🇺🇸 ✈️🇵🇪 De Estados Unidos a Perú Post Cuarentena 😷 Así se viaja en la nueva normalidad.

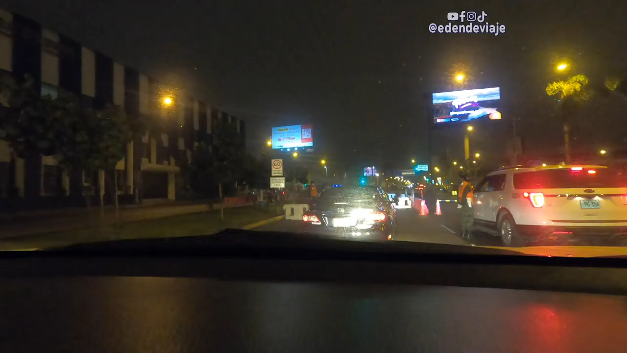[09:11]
Ya se empezaban a ver las barricadas donde revisaban a los vehículos.
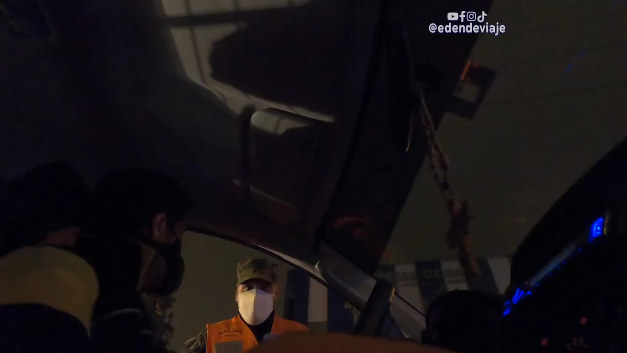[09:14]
¿De dónde? De Houston. Sí, con un pase de abordar no te hacen problemas. En total nos topamos con 3 barricadas.
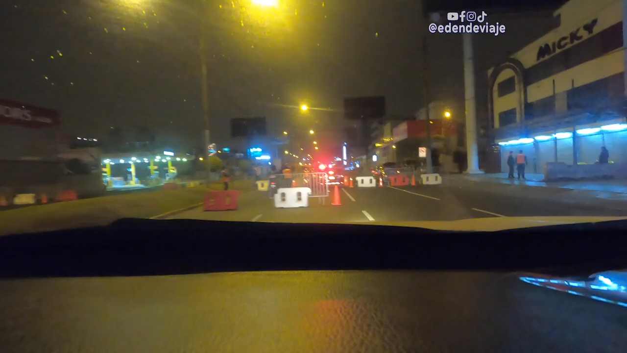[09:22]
Pasamos sin problema por todas y llegamos bien.